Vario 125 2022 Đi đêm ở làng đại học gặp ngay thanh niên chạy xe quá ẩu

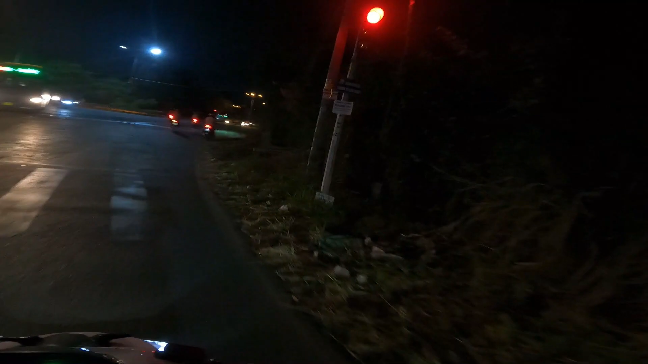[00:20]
Ủa đèn đỏ được đi không ta? Được hả? Đèn đỏ lại tiếp tục làm cái vlog nữa anh em ơi. Mình đang ở bên khu làng đại học nha mọi người. Đó, nay rảnh đi dạo dạo phố thôi. Sắm tay ga chủ yếu đi dạo phố anh em ạ. Đây là khu nào ta? Này không biết luôn, lạ quá anh em. Dòng thay đó, dòng thay hả?
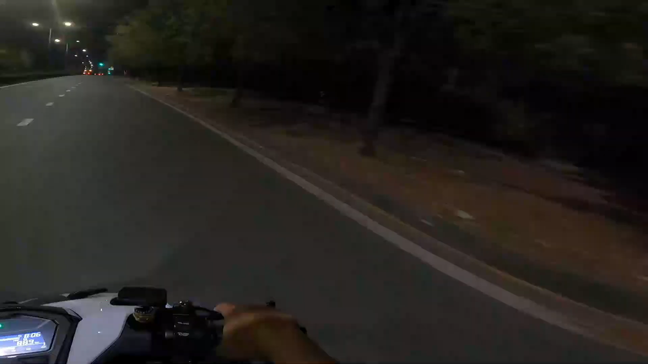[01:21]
Rồi đó kìa, nó chơi vừa một đống. Nay làm cái vlog đi dạo nha mọi người. Đây là khu làng đại học ở dưới Thủ Đức nha. Mà hồi xưa là sinh viên là cũng hay cào cào khu này lắm anh em ạ. Để mình lâu lâu rồi mình chưa đi khúc này, mình đi dạo vòng vòng thử coi có gì vui không.
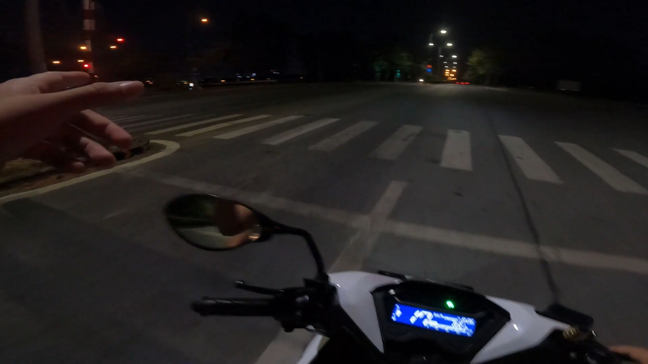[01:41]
Quẹo không, hay đi thẳng. Khúc này là đi tắt sang sau Đại học Nông Lâm nè. Ủa sao giờ nhiều ngã chứ ta. Khu vực này là tối là dính mù bịt ở đây là một phần. Thứ hai là anh em hay nhậu. Này gái gái theo em ơi, này cặp quá trời cặp.
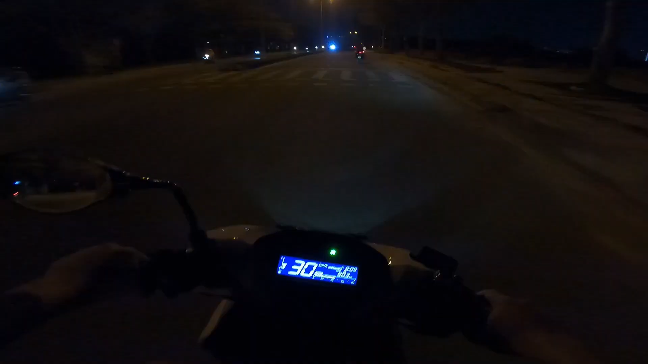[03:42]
Hết rồi đó. Xong rồi anh em ạ. Chủ yếu xuống đây đi ngắm vòng vòng mà tới đây là thấy hết rồi nè. Giờ vô kiến trúc xã cũng đâu vô được, chỉ có đứng ở cổng thôi. Thôi mày quay đầu đi ha, quay đầu đi, quay đầu ra thôi anh em ơi.
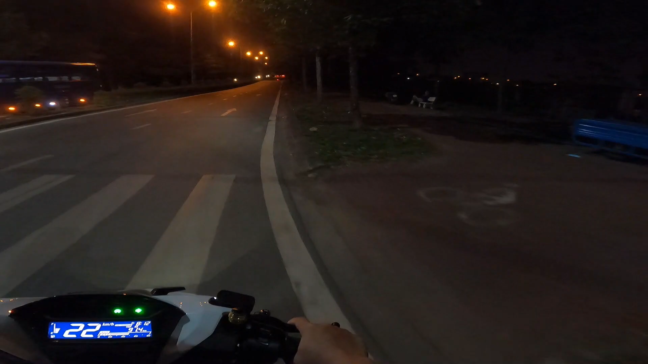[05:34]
Nói chung là cái dọc mà chuẩn bị vô mấy kiến trúc xá của đằng đại học á, là chỗ này là thiên đường anh em thấy không? Đó, vô trong đây thì thôi anh cháu lưới gì á. Anh cháu lưới, anh cháu lươn nhiều. Trời ơi, trong kia, trời ơi anh em ơi, nhiều lắm anh em ơi. Mình là mình không phải là mình soi mói gì nha anh em. Trời. Nhiều dữ ta, nản dữ trời. Trời ơi, đông thế nha anh em. Mình quay qua cao không biết anh em có nhìn thấy góc tối tối không?
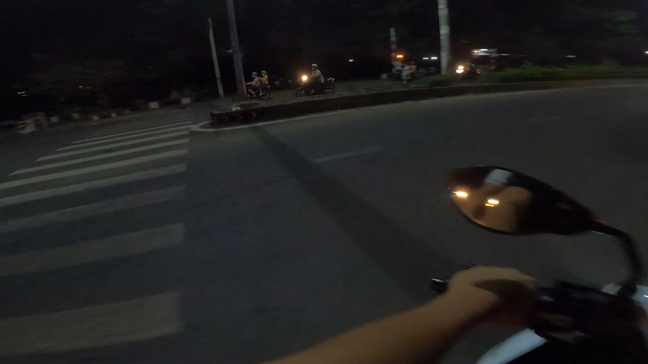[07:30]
Ủa? Khúc này nó hơi sai sai chỗ này nè. Đi bên kia chứ. Bên kia. Ừ. Không biết luôn anh em ơi. À đừng cắt rồi nè. Ủa chỗ này cũng đông nè. Kệ đó. Đào đạo đi đi. Không ai kiếm chỗ nào ngủ nước miếng được. Đông vui quá anh em ơi. À, đông vui lắm. Ngồi bịt ngồi quá trời luôn anh em ơi. Tay ngủ tùm lum lại hết anh em ơi.
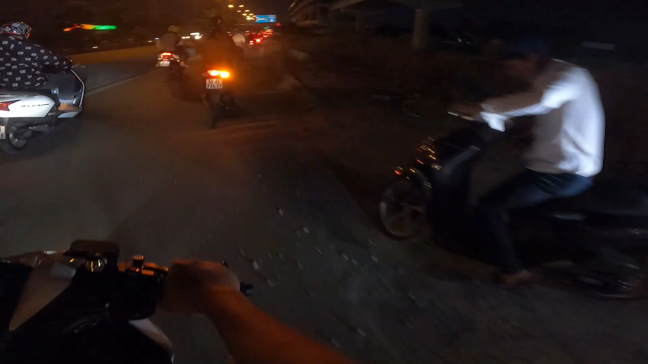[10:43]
Cảnh công an gì chứ? Khúc này thì nó sẽ đâm lại ra ngoài ngã tư Thủ Đức rồi nha mọi người.
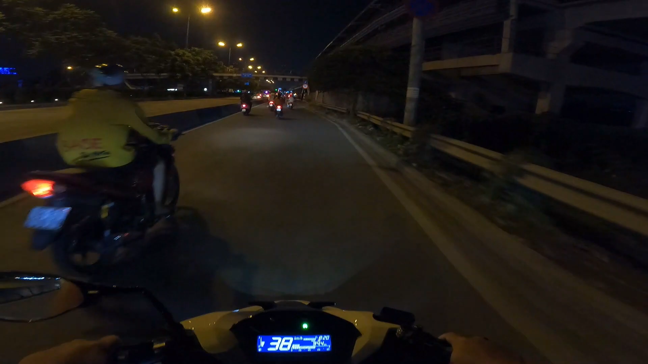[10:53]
Thì ok, thì nãy đi lượn vòng vòng, nói chung là quay vlog anh em ạ. Trên chiếc Vario này vòng vòng thôi, đảo đảo kiếm mấy cái cảnh nóng quay cho anh em xem mà ít cảnh nóng quá. Mấy em này hồi mấy em sinh viên sau này chắc dạng hơn, không có đi ra ngoài đây là cảnh nóng nữa, chắc là đi chỗ khác rồi anh em ạ. Buồn dễ sợ buồn luôn. Thôi giờ lại vòng ngược về lại nha anh em.